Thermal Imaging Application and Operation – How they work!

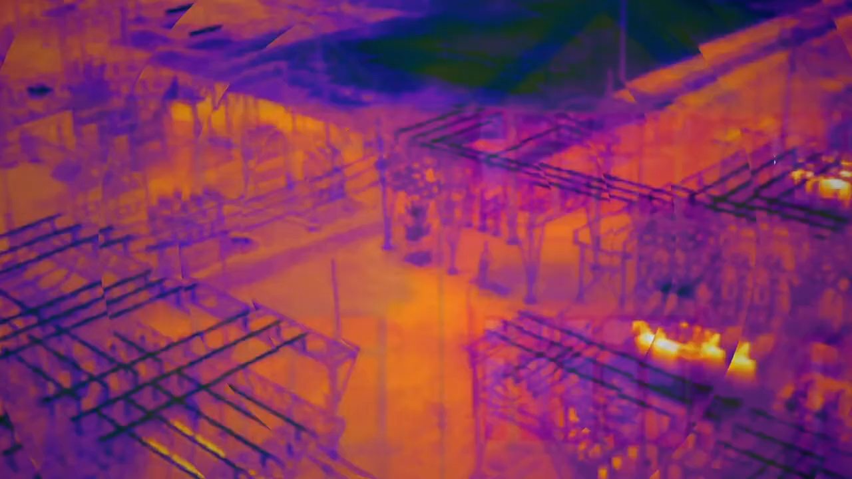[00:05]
that's called thermography, more colloquially known as thermal imaging.
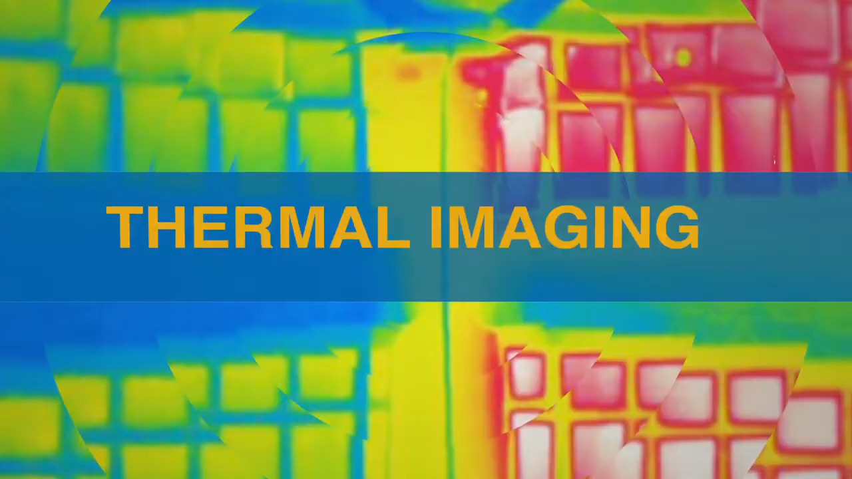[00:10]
Infrared thermography is the art of transforming infrared image into a radiometric one,
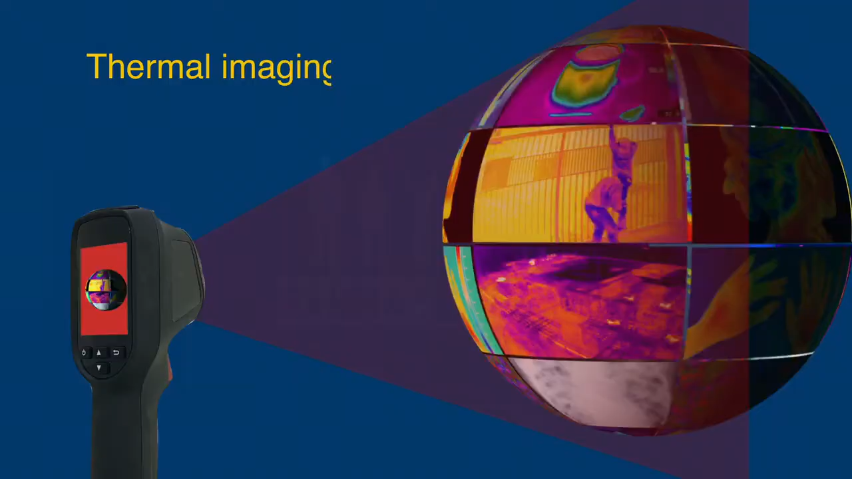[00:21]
Thermal imaging is used in all sorts of different scenarios.
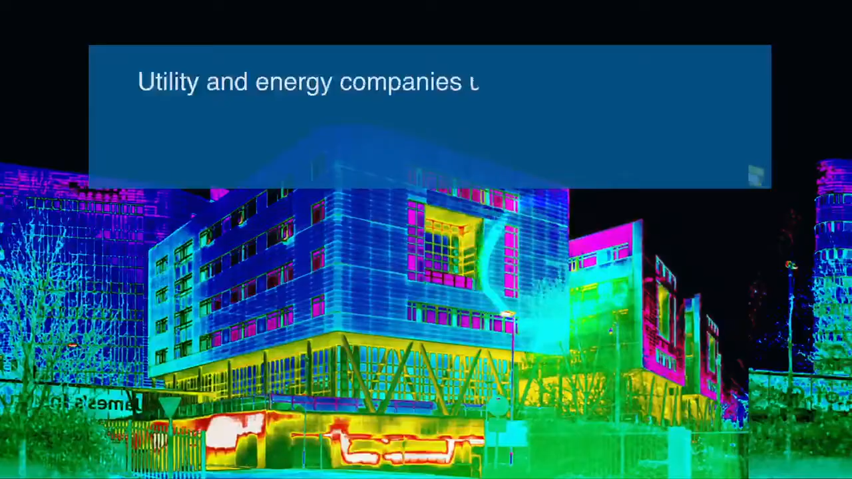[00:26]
Utility and energy companies use it to see where a house might be losing heat through door and window cracks. Police helicopters use it to locate suspects at night. Weather stations use it to track storms and hurricanes.
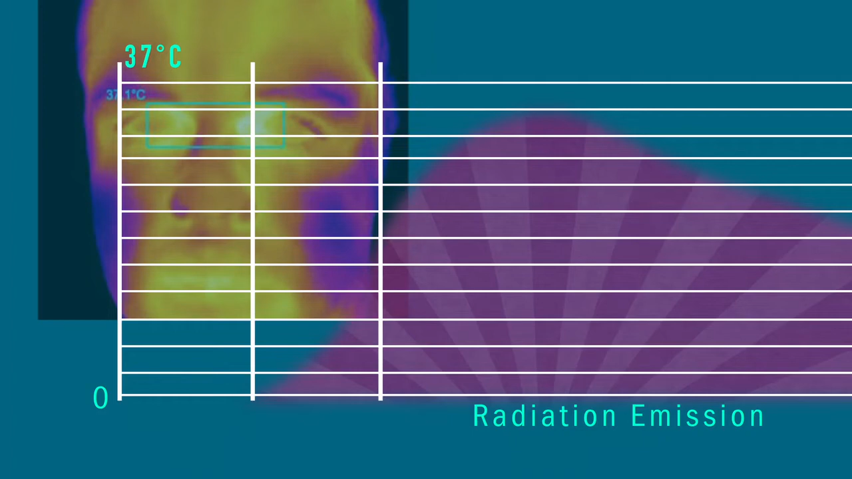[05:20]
and we can only see this radiation with an infrared camera.
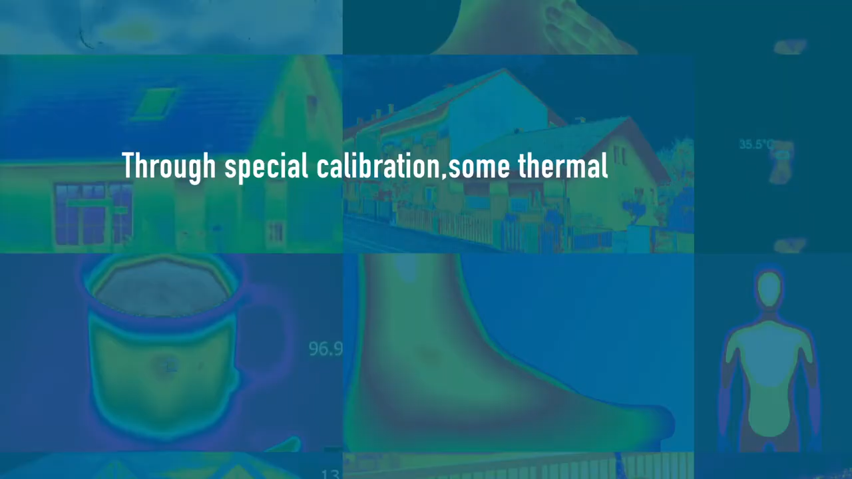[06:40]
some thermal imaging cameras are able to measure the temperature of the object.
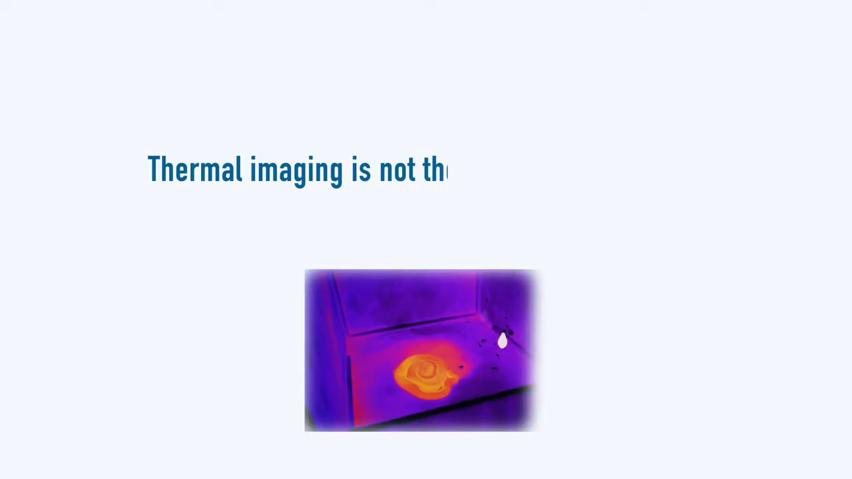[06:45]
Thermal imaging is not the same as using night vision goggles. No.
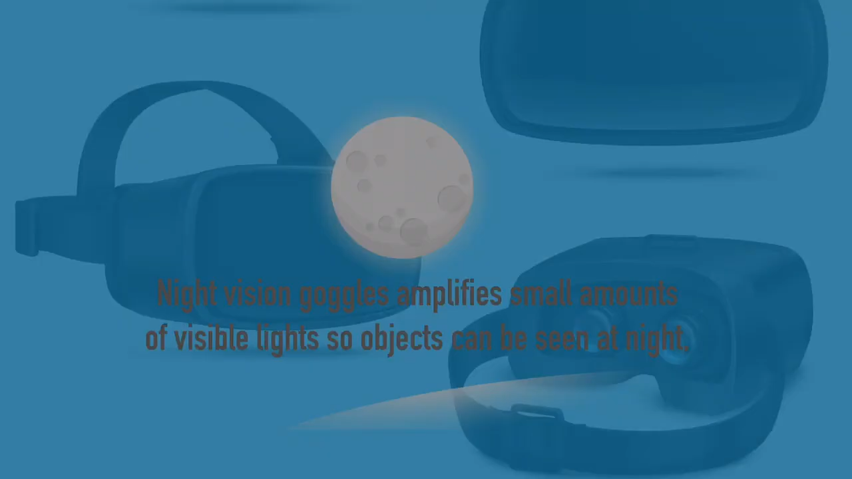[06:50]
Night vision goggles amplify small amounts of visible light, so objects can be seen at night.
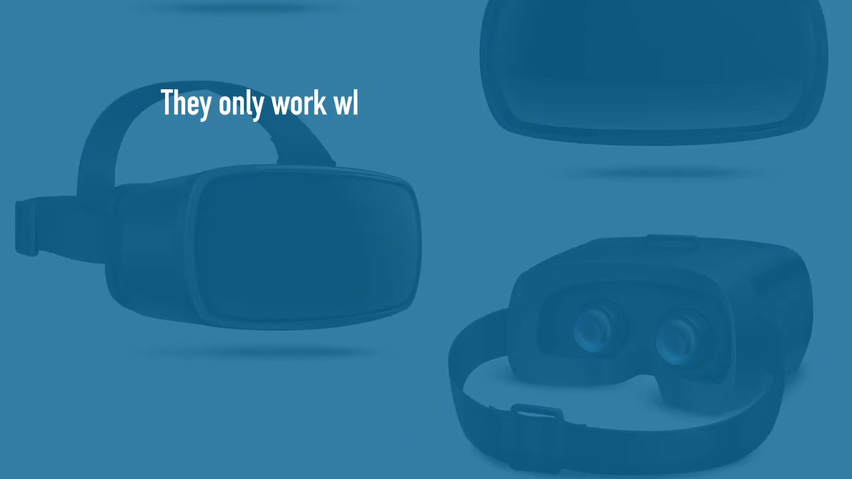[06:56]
They only work when some light, like moonlight or starlight, is present.
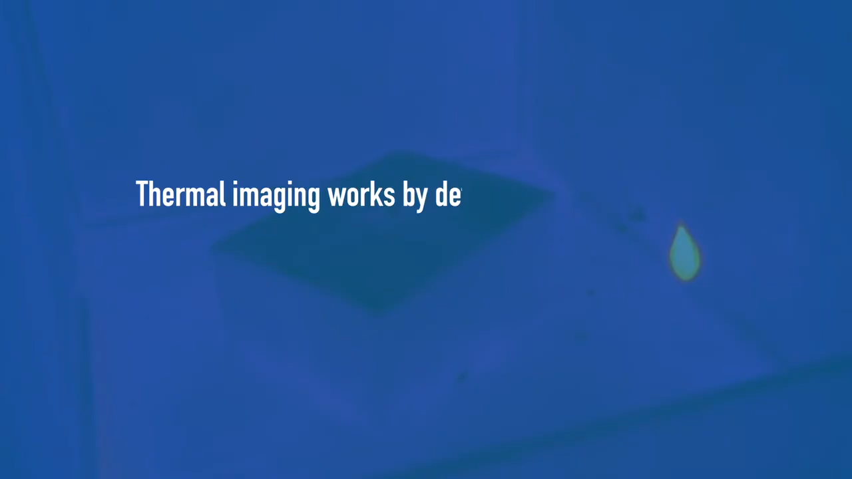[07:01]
Thermal imaging works by detecting the heat energy being radiated and needs no visible light at all.
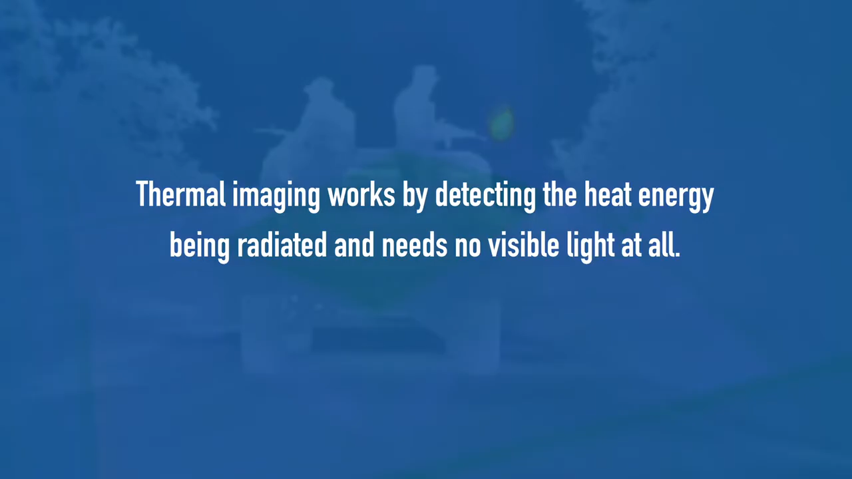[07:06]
The first thermal imaging camera for military purposes was developed in 1958 by a Swedish company called AGA.
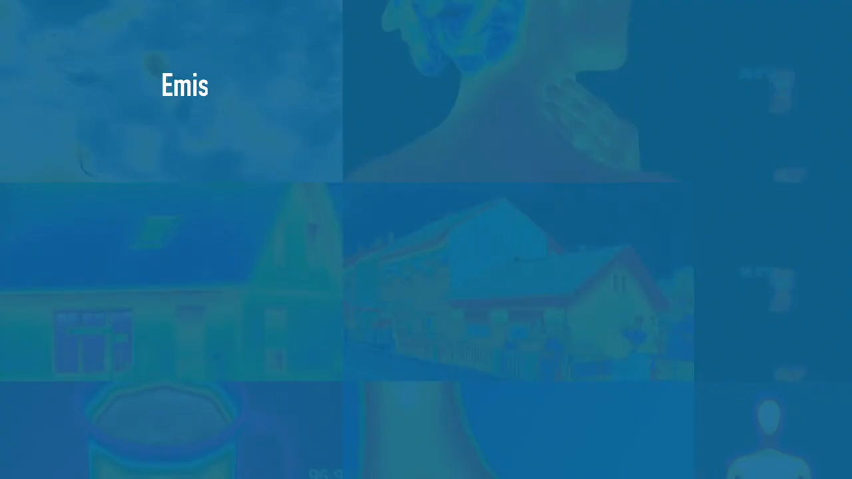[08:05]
Emissivity is the efficiency with which an object emits infrared radiation.
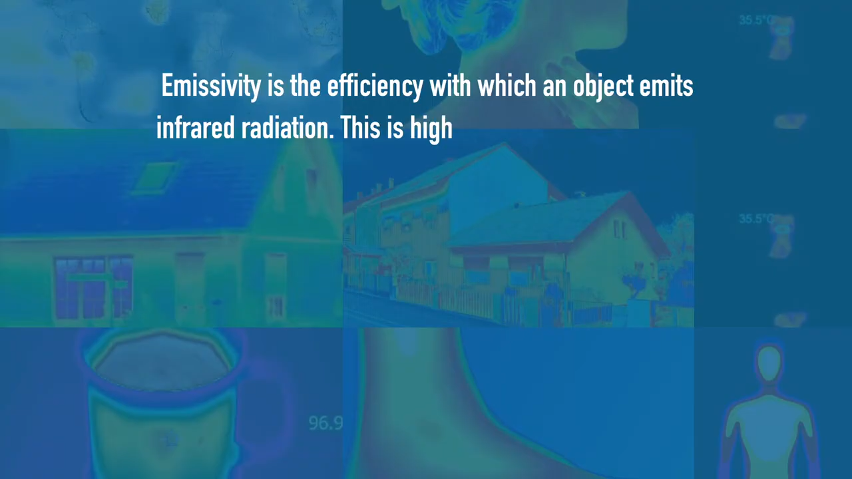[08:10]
This is highly dependent on material properties.
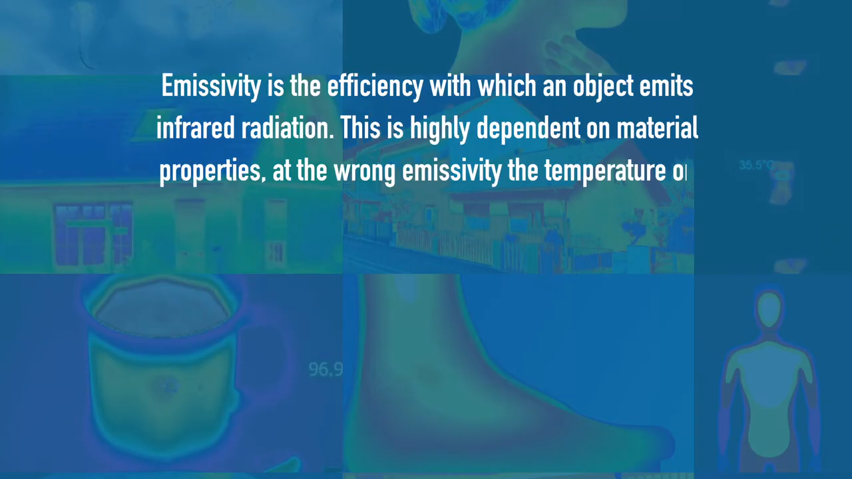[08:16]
At the wrong emissivity, the temperature on the radiometric image will be inaccurate.
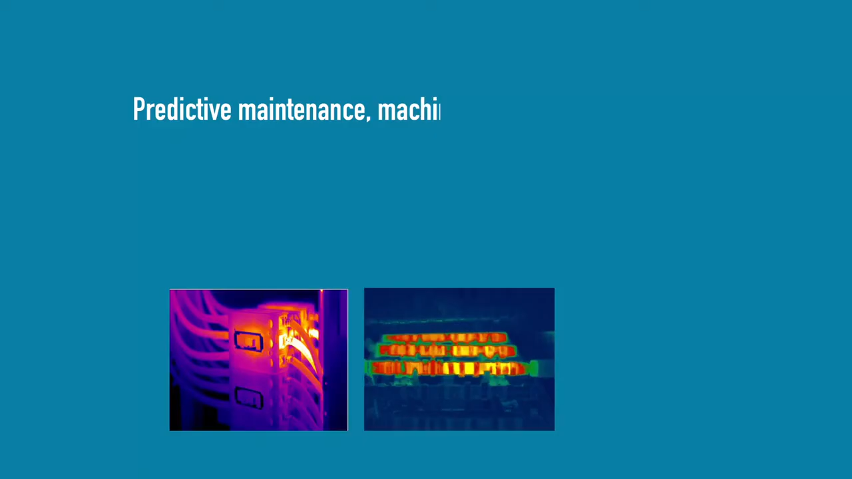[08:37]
Predictive maintenance, machine vision, and research and development, they all benefit from the advantages of thermal imaging.
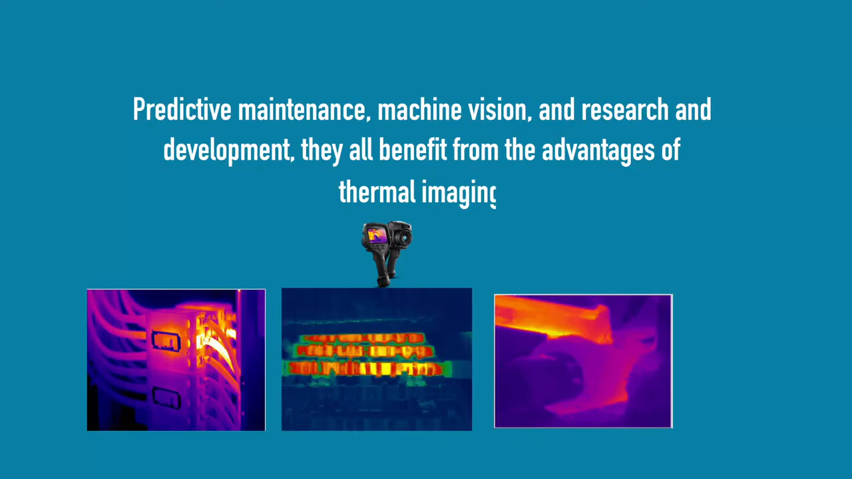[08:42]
Thermal imaging is used to detect heat loss in buildings,
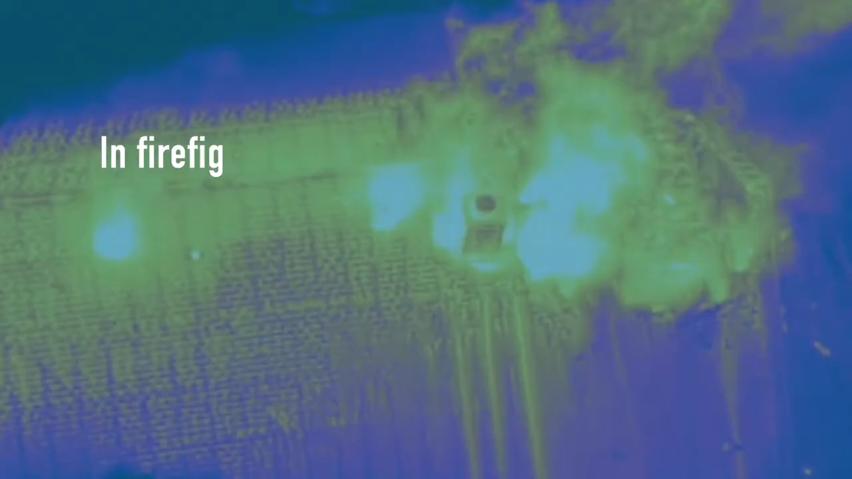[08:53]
In firefighting, thermal imaging cameras are used to locate people caught in heavy smoke, and for detecting hot spots in forest fires.
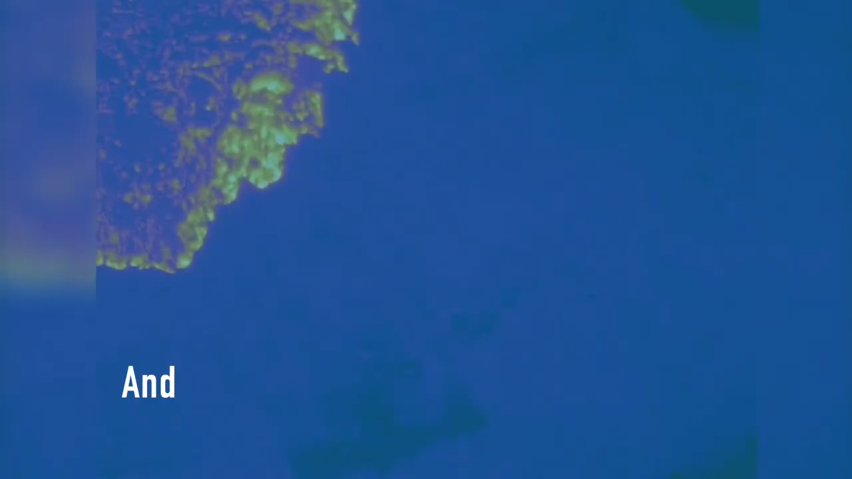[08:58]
And there are lots of night vision applications that don't require temperature measurement as well.
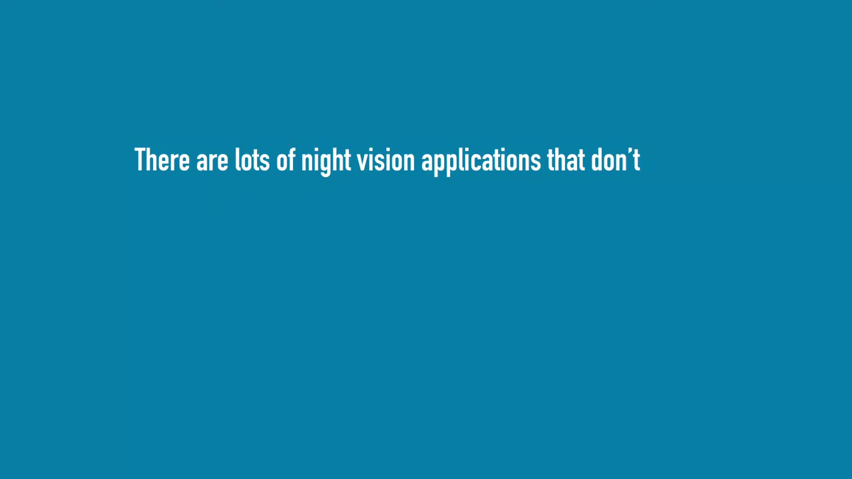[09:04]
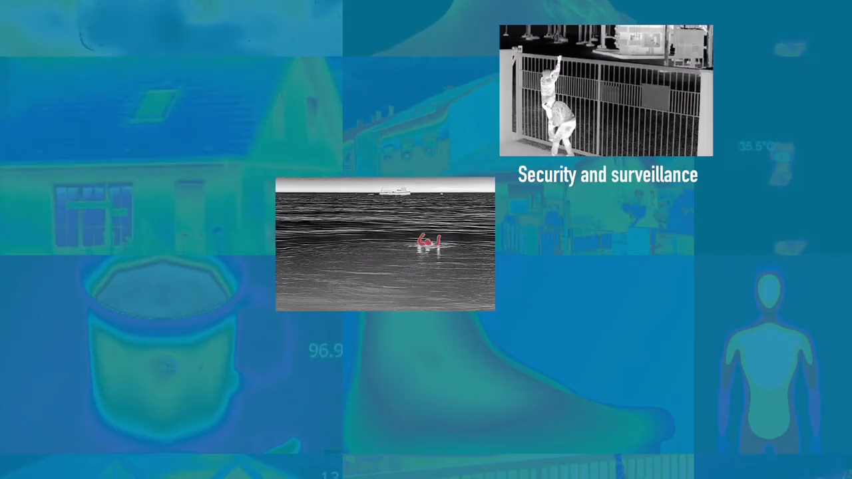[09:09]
Security and surveillance, maritime, automotive, law enforcement, and many more. They all benefit from the power of thermal imaging.
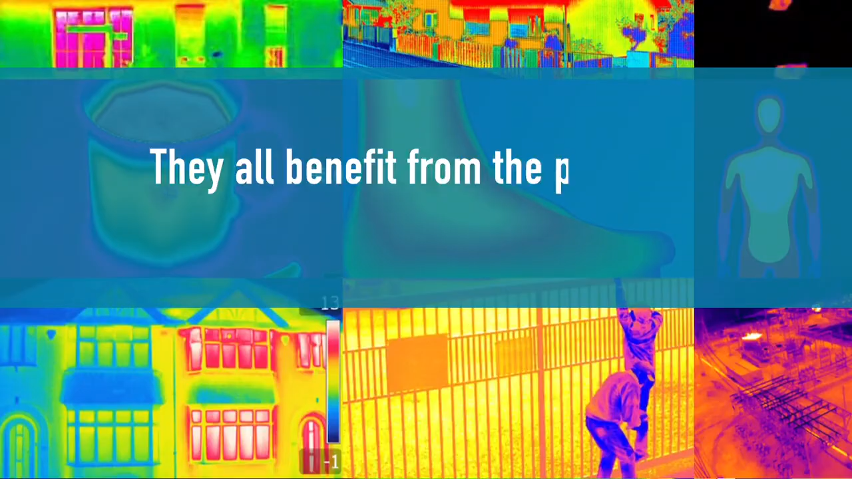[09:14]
It's thanks to William Herschel's amazing discovery,